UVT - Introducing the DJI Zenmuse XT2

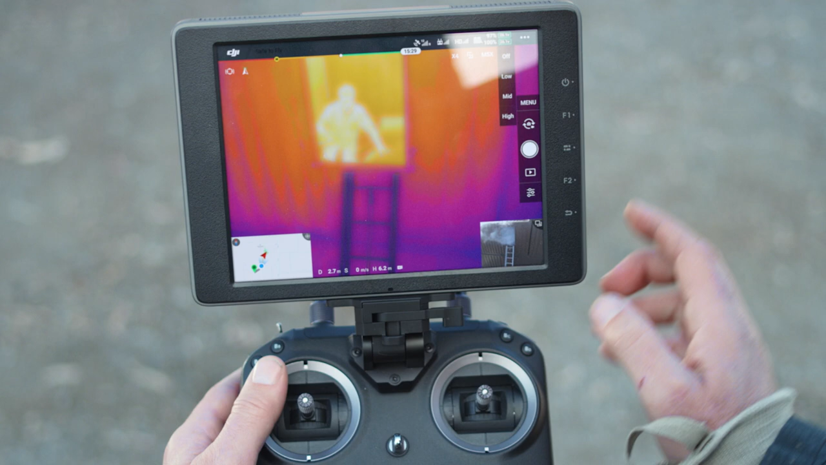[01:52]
It's very important for us to be able to confirm quickly what we're seeing on the thermal view.
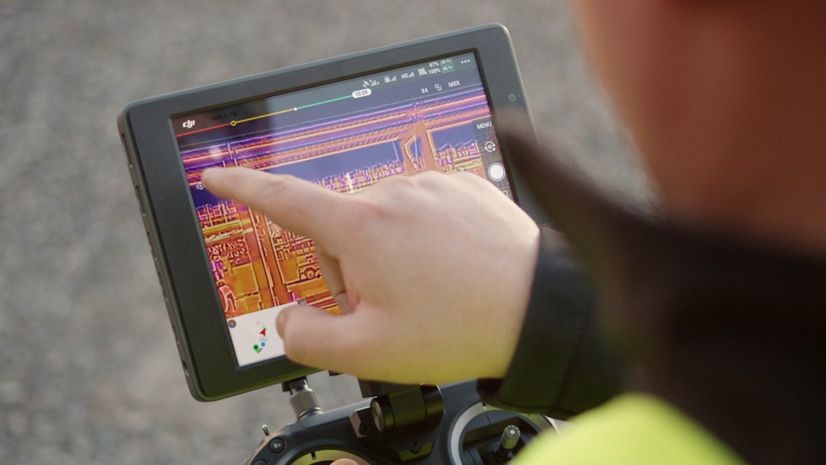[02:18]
The XT2 automatically locks onto the highest
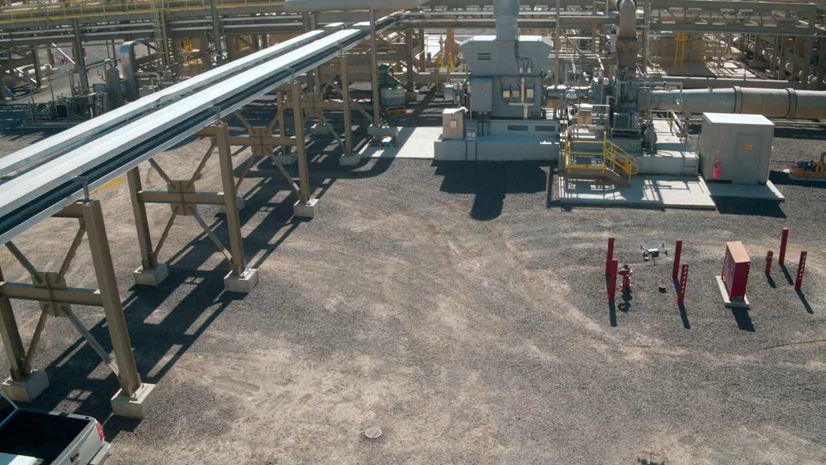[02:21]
temperature within the frame with heat track or any desired object with quick track,
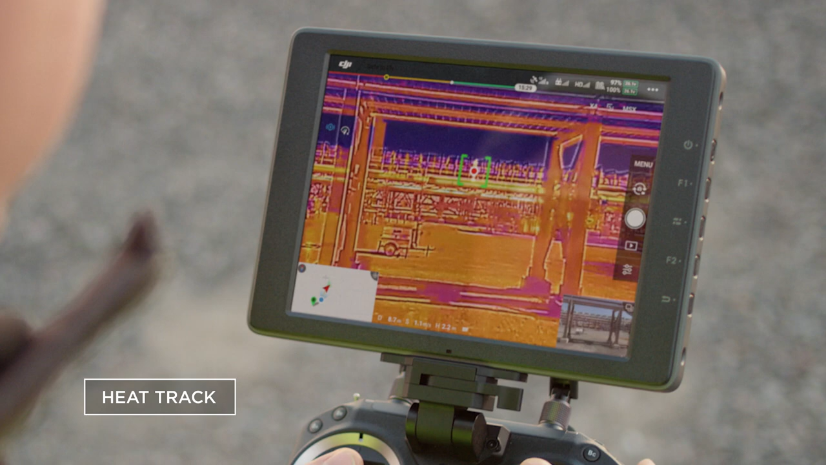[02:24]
giving you the freedom to focus on the mission at hand.
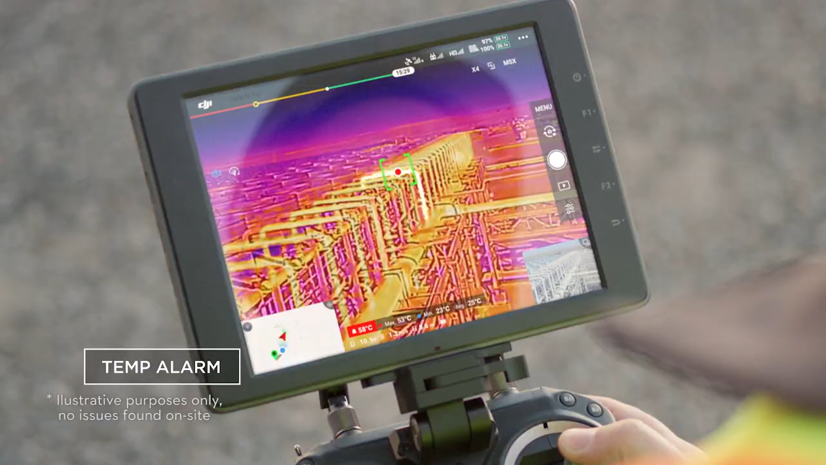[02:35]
alerting you of any objects exceeding a set temperature limit. When inspecting our equipment, it's important that we identify overheating components prior to failure.
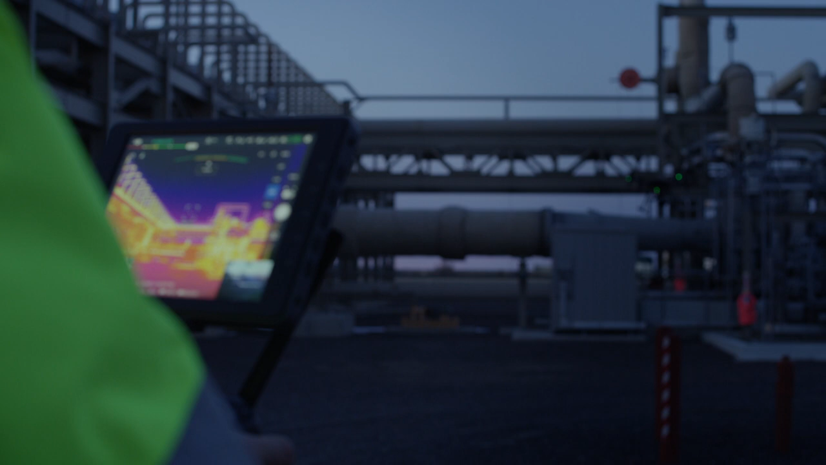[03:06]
XT2 pilots can see in low-light conditions and fly confidently despite a strong breeze or light rain.